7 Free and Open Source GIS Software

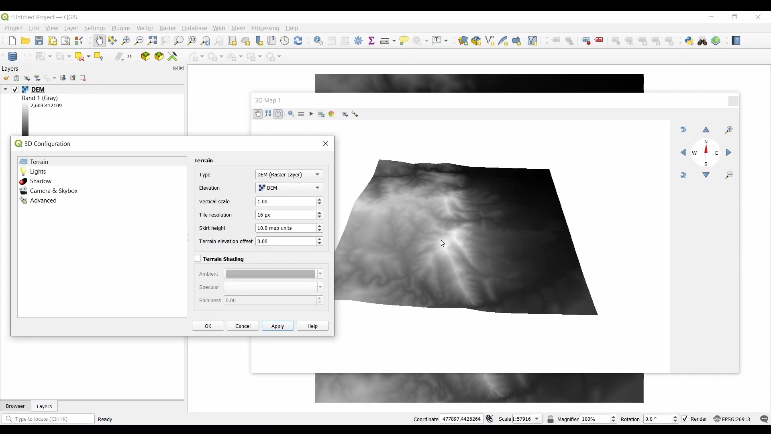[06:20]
For instance, it includes 3D visualization, atlas and mapbook creation, and thematic mapping. Another thing I like about QGIS is how it comes equipped with all the standard and advanced tools you need to get the job done.